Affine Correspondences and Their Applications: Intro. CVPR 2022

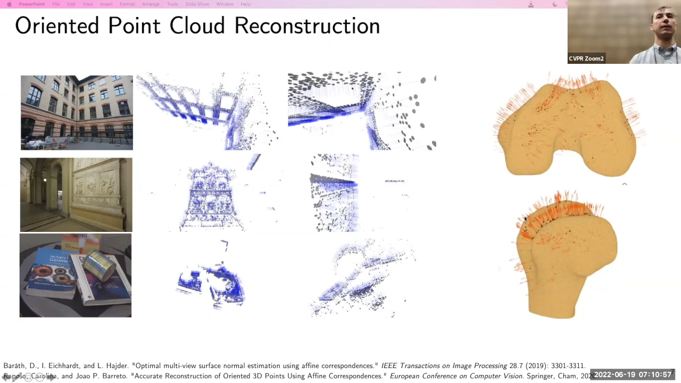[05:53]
correspondence wise normal so there is no polishing on top of them also this is another example on the right where we have some bone structure reconstructed and again we can go for oriented point cloud reconstruction so we can use a fine correspondences for example for this problem also we can go for a slam simultaneous localization and mapping so we have solvers for generalized um camera camera pose estimation in it when we have a vehicle mount um sensor camera system mounted to a moving vehicle we can estimate the pose of the vehicle from actually two defined correspondences in contrast to the uh to the six point method um in contrast to the six point methods
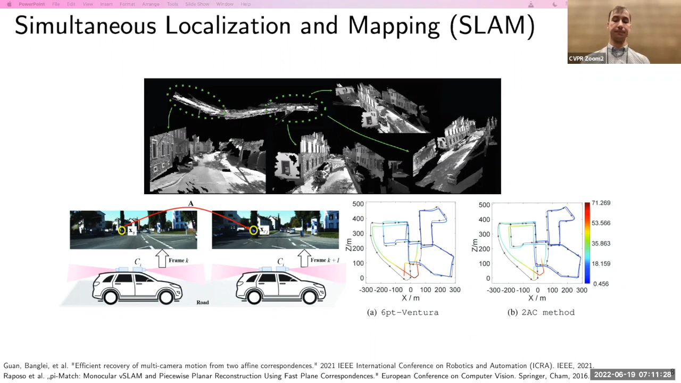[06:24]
also another colorful slide so we can go for plane segmentation we can we can do it even by detecting multiple homographies using a fine correspondences these actually the images here are the first image of image pairs and the top row is the segmented point cloud so basically the color denotes the plane in these images so we can go for multiple homography estimation uh and then do the segment and then do the reconstruction